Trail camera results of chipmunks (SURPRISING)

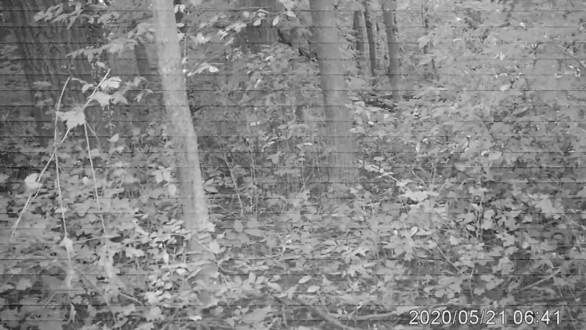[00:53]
Um, not seeing anything on this one. This is the first time I've ever seen them, so you're getting my reactions. I don't see anything there.